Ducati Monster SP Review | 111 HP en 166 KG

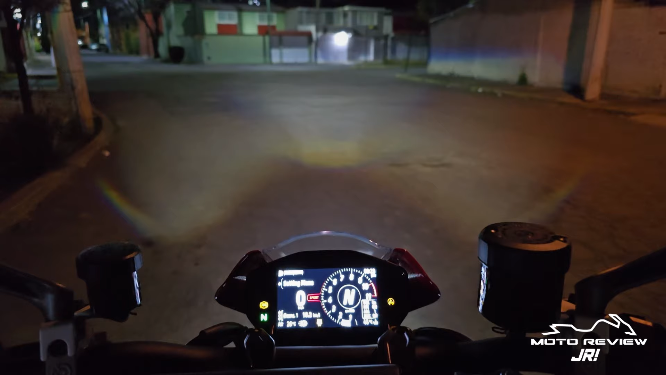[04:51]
Es una iluminación correcta, tiene buena amplitud, buen halo de luz en general, pero a mí sí me gustaría que hubiese tenido un poquito más de intensidad, sobre todo a lo mejor cuando estamos en una situación de lluvia y eso, creo que se va a perder mucho la luz. Pero de ahí en fuera, una buena iluminación que está al día.